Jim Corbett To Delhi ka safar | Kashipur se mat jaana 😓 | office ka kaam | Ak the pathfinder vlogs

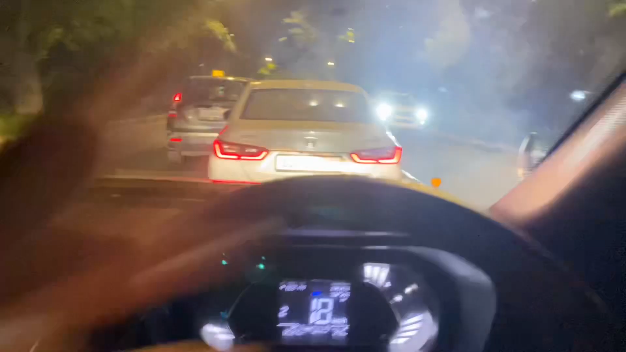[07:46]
और ये सामने ना लास्ट ईयर हुई लॉन्च हुई हुई होंडा सिटी चल रही है, और ये मुझे कसम से ऐसा लग रहा है कि कम से कम नहीं तो 5-6 साल पुरानी हालत देखो भाई गाड़ी की,